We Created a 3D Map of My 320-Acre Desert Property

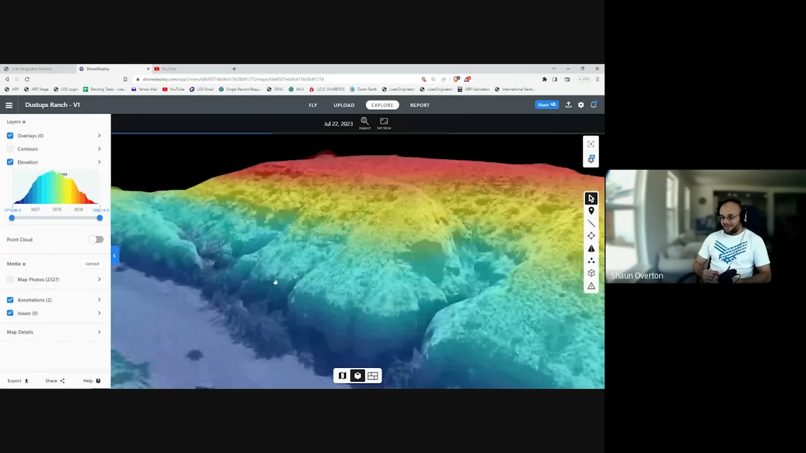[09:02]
a real proper contour map is going to come in really handy when you're starting points on where you're going to start pushing earth out from. Uh, and that's where these contours and these 3d elevations come in.
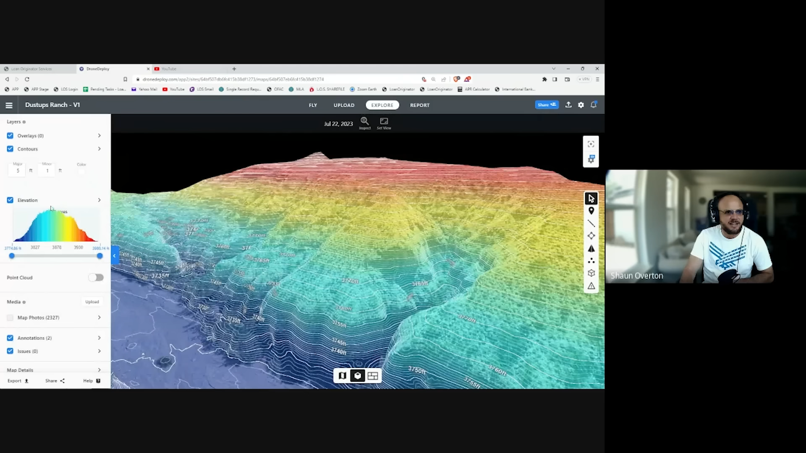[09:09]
Yeah. That contour is, that's insane. That's way better than I've seen so far. Can you tell how happy I am? Yeah, man. I'm delighted.